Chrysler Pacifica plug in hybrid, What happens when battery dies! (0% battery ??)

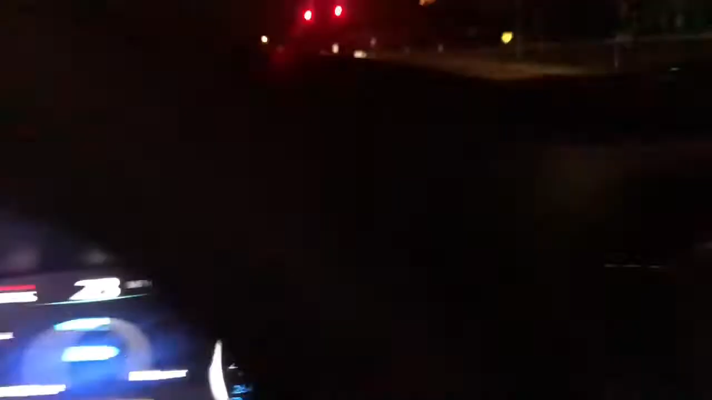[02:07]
you can see right here the engine is not running